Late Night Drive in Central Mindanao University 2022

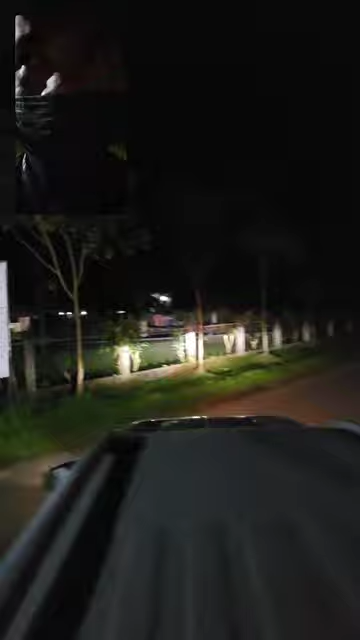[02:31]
So muna siya ang pump station something. Anata diri sa front sa College of Veterinary Medicine.
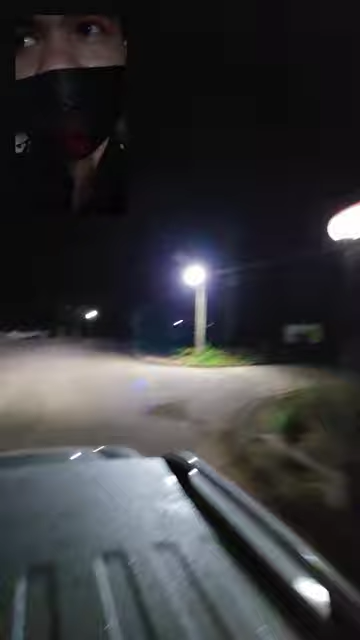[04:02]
It's not yet replaced. And this time, we are passing by the social hall and their mini grandstand.
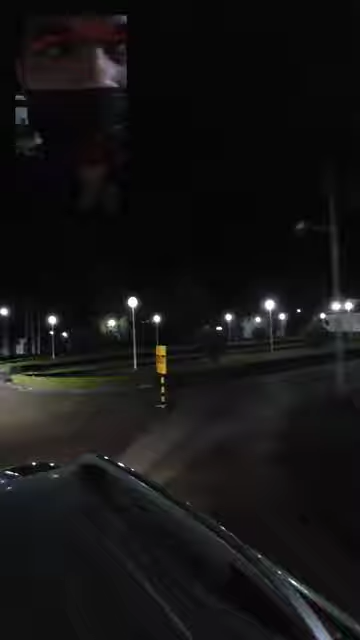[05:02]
Security Cass. Guard. So Cass, and then that one is admin building.
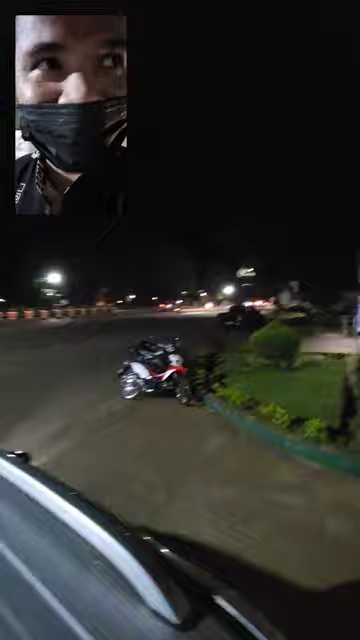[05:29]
So that's what main gate looks like during night time. So yeah. So the whole main tarp, no? Congratulations, Central Mindanao University.
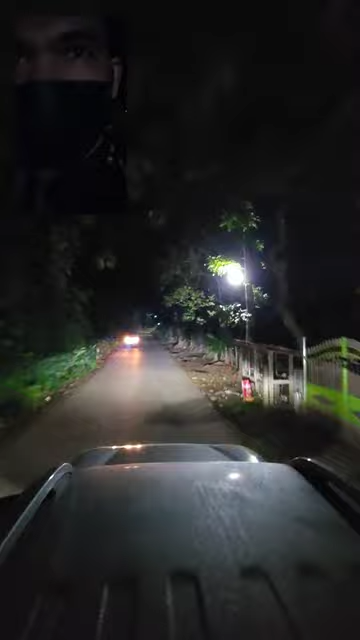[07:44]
This is the street. My most hated street of all. I don't like to pass by here because there are dogs. Yeah, the streets of dogs. Calle de sa ganay dili ang aso kay nakalimot ko sa aso. So I forgot the Spanish of aso. Basta I really don't like this street because there are a lot of dogs like every house.
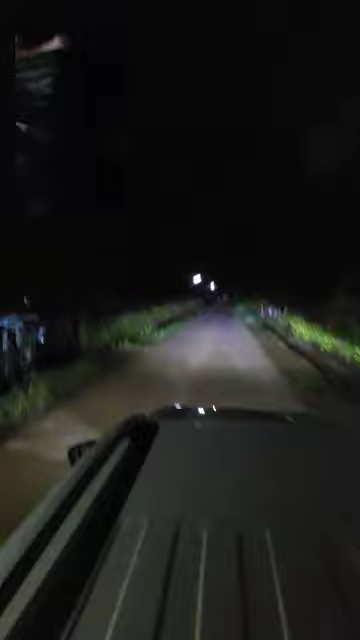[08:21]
Like OMG, Delta Street is known for dogs, but this one is notorious. Like OMG, like you should not pass by here. And yeah, I'm Angel. And this is the house of Mamimia. Mimia. Na ba siya gani ha? Oh, no. And that one over there is the house of Mam Angel the Mukan.
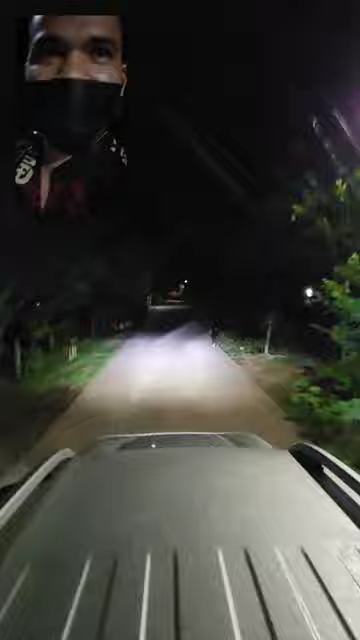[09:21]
Sasaw. Students. Okay, yeah. The ex-boarding house. Mam Rose. And that Mam one Rose, over Mam there Rose. Is Mam Rose, Mam Rose residence.